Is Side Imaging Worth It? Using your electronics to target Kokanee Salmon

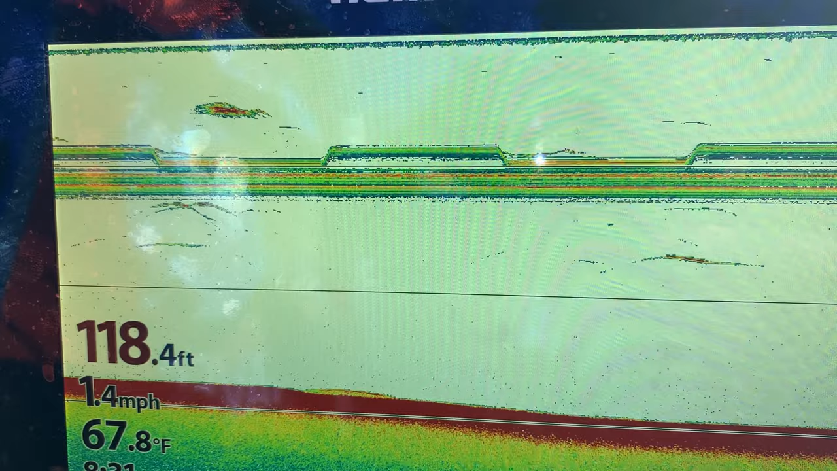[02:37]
On screen: depth 118.4 ft, water 67.8°F, speed 1.4 mph
it so you want to be just above wherever you're seeing the fish